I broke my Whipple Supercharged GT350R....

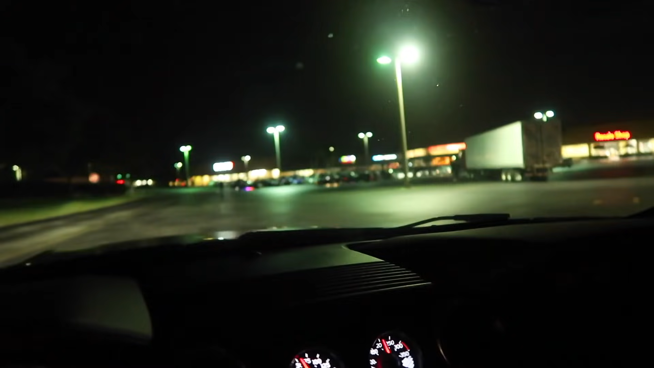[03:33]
i think this is where we're going uh we're gonna look for anthony let's try to find him not really too sure what's going on here
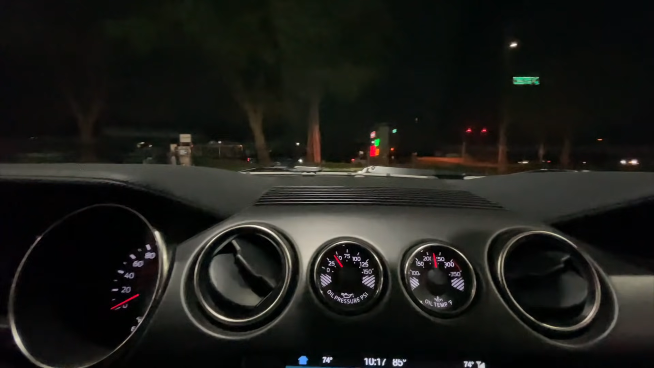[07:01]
got anthony behind me i'm gonna head to this video
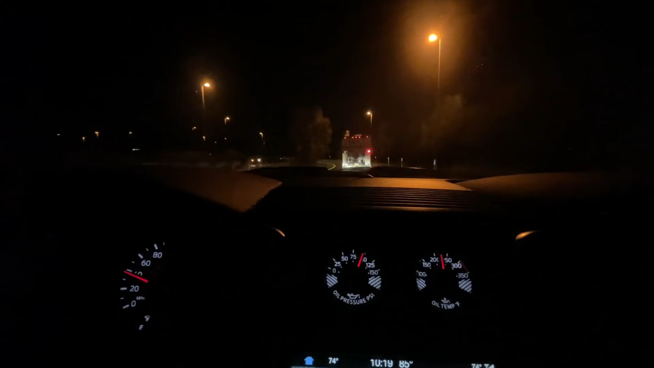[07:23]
got to love the handling on this car too bad there wasn't a big slow truck in front of us because down here in florida we don't get many uh tourney routes
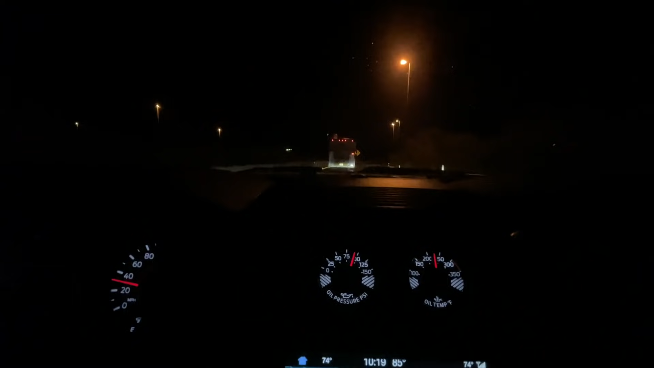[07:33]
we just get on ramps and off ramps that's pretty much it